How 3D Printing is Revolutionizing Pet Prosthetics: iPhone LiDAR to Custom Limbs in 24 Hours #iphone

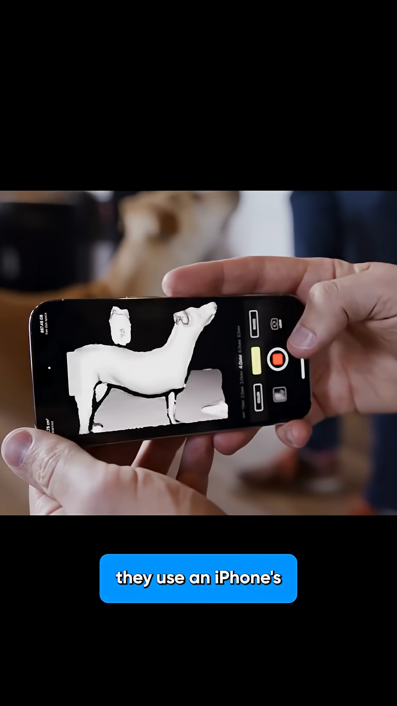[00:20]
Step one, they use an iPhone's LiDAR scanner to create a perfect 3D scan of the pet in just five minutes.